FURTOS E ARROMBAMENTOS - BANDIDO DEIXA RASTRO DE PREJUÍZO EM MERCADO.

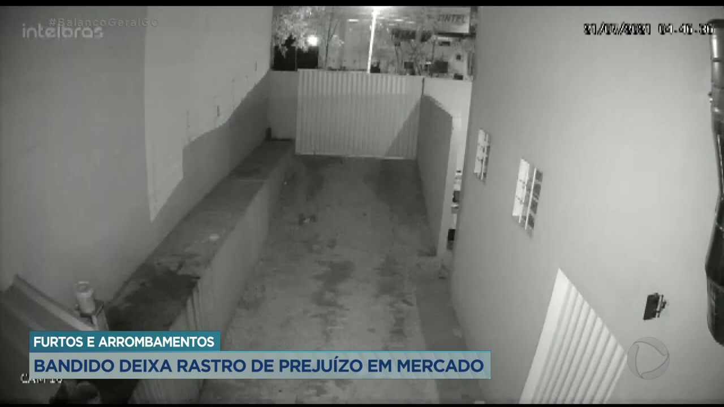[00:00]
Nessas imagens de câmera de segurança, é possível ver o suspeito já dentro da área do estabelecimento. O relógio marca 4 horas da madrugada e 46 minutos. Ele olha pelo portão para ver se tem alguém. Volta, tenta abrir uma porta e segue.